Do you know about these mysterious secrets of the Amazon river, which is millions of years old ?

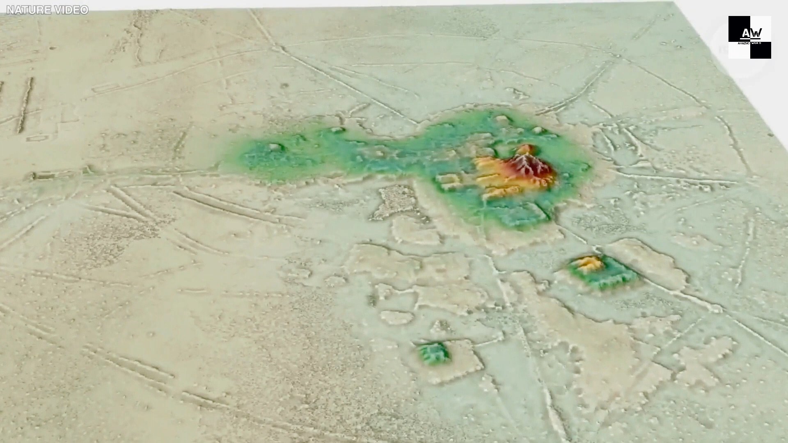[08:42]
Scientists have discovered an abandoned structure about 600 years ago. It was covered by dense forest.
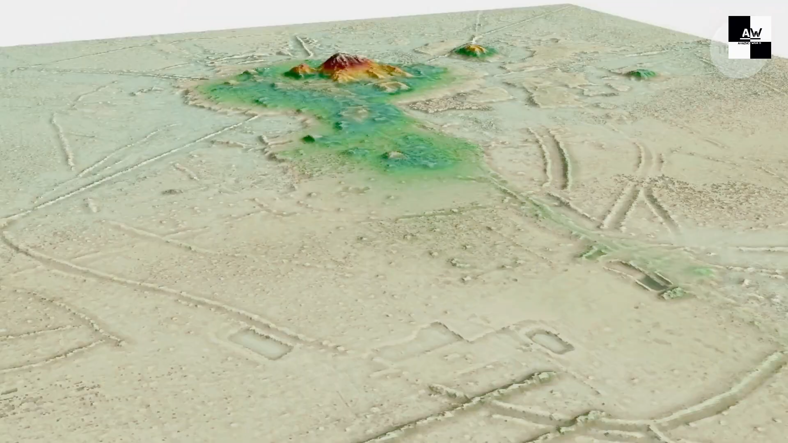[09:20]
There are artificially created mounds, canals and roads of this culture.